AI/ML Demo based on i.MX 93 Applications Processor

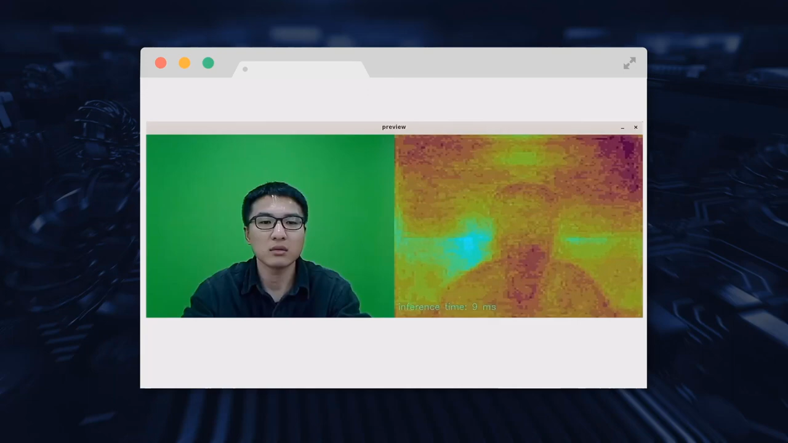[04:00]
In this demonstration, a darker color represents an object that is at a relatively closer distance to the camera, while lighter colored objects are positioned further away from the camera.